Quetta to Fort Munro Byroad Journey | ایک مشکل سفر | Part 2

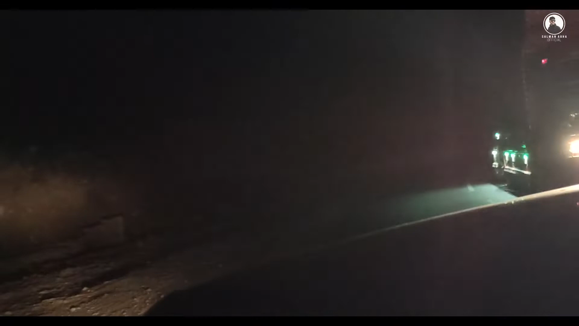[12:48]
फोर्ट मुनरो और इस वक्त मैं अच्छी खासी हाइट पे हूँ।
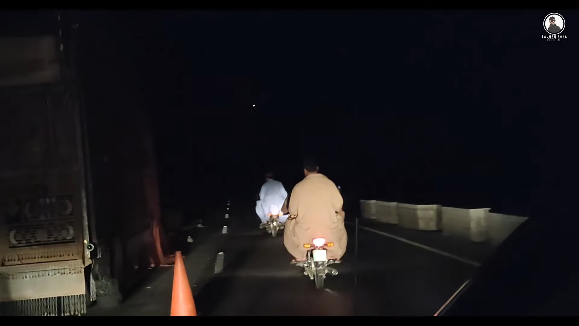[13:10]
आखिरकार वही हुआ जिसका डर था। इस वक्त हम फोर्ट मुनरो पर जलवागर हैं मगर अफसोस के साथ बिल्कुल अंधेरा हो चुका है। मैंने पूरी कोशिश की कि खुद भी देखूं और आपको भी दिखाऊं मगर नहीं कर पाया,